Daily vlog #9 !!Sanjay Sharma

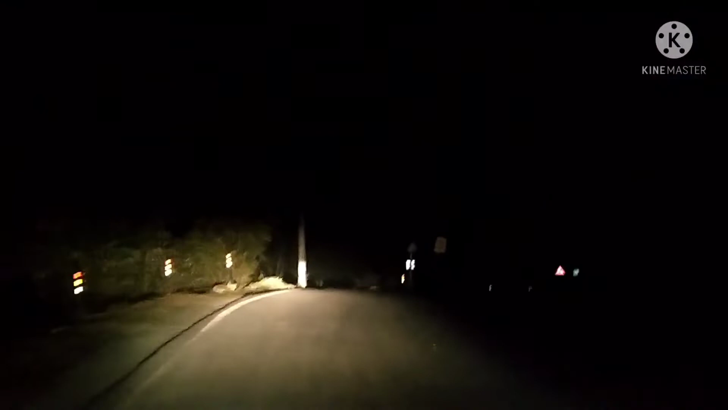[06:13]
कि दोस्तों भी हम पहुंच चुके हैं बने खेट अब भी हमने यहां पर रात को जैक पोस्त बैरेल पर प्रची गटवाई है अब आगे निकल रहे हैं
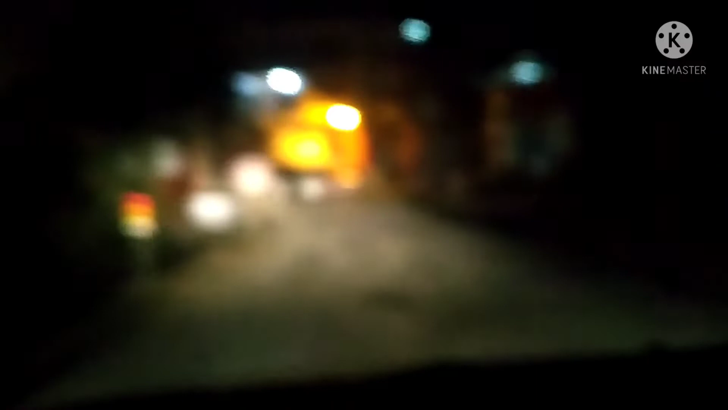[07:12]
मिलते हैं आगे फिर बनी खेट बिजार यह पर हम पहुंच चुके हैं
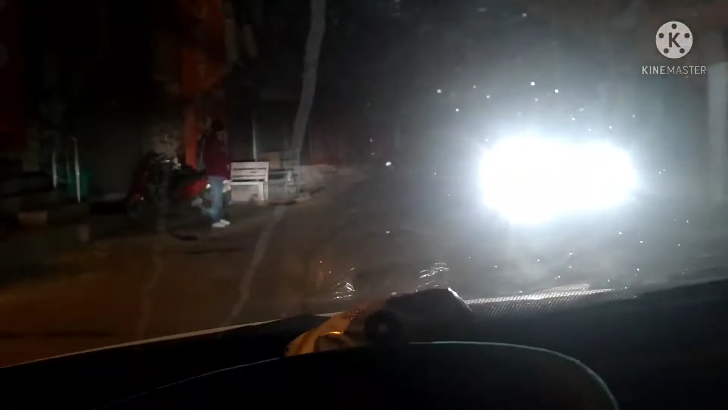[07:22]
बिजार लगवाग बंदी हो चुका है
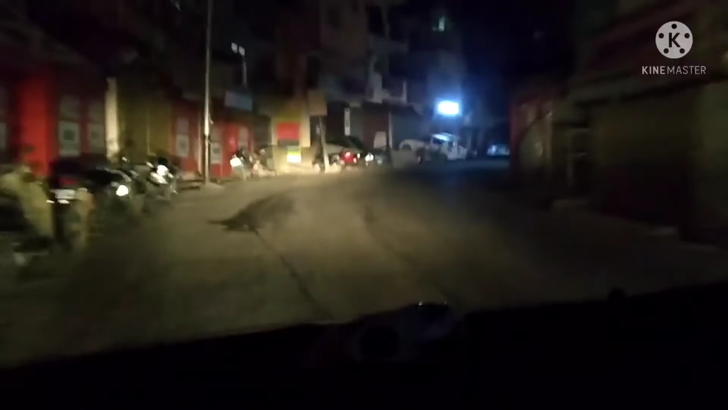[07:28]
अब हम देखेंगे कहीं का होटल